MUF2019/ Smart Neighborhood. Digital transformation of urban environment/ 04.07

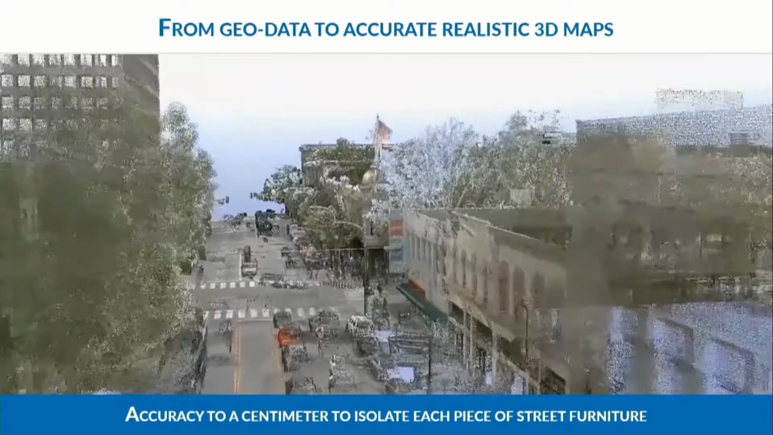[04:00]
In this case, we are in San Jose in North America. We are to reach one centimeter in 3D.
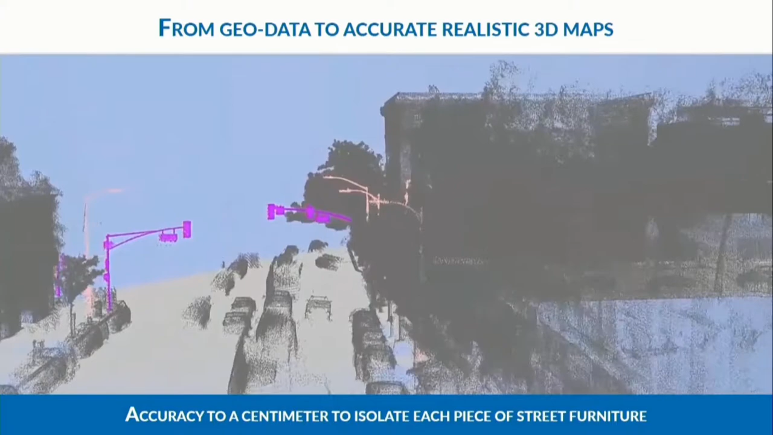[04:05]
So we need this level of accuracy to aggregate any data of the city. Here we are in Santiago in Chile.